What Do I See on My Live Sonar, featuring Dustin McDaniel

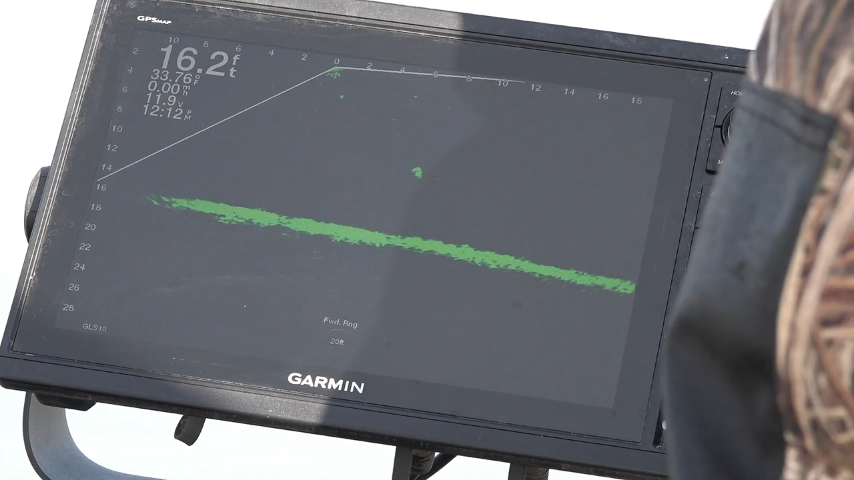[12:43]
On screen: depth 16.2 ft, water 33.76°F
yank there you got him good fish bring him over here